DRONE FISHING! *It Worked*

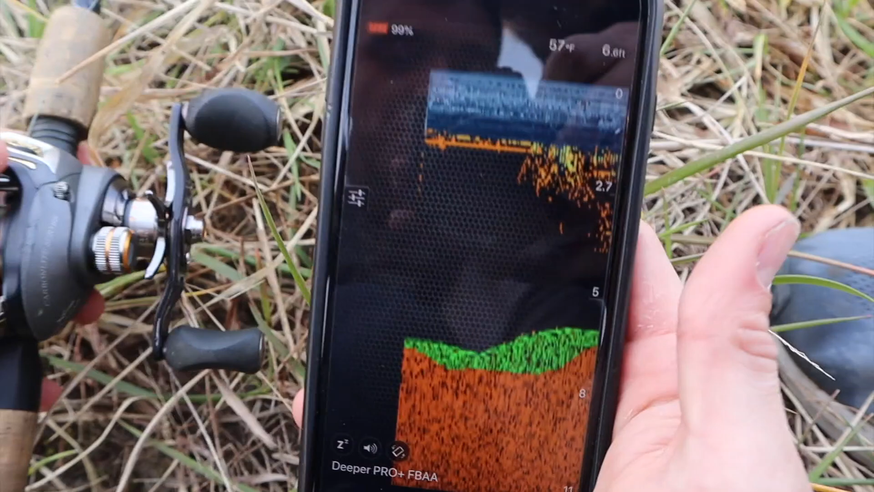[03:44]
On screen: depth 6.6 ft
what we're looking at i can see the bottom we're looking at what five and a half six feet right there have some soft bottom definitely for sure that's catfish right there that's a fish that's a fish all those little arcs those are off this i'm gonna get on my reel right here and i'm just gonna reel it forward that way we can have the fish finder moving and we can continue to see there's some fish there's actually a fish right there on the bottom if we see any lines coming from the bottom all the way to the top that's actually fish coming up to look at the fish finder because they find it interesting and the farther i reel it right here the farther we get closer to
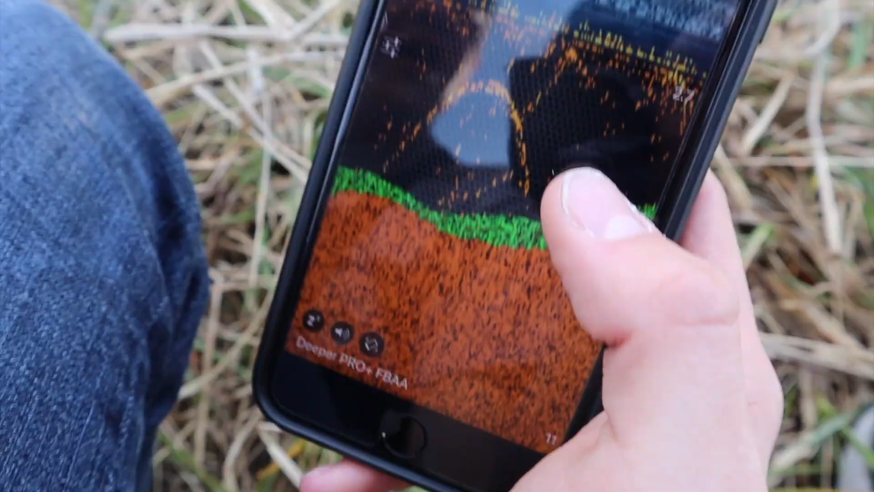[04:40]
overall guys i mean he could just be swimming through i think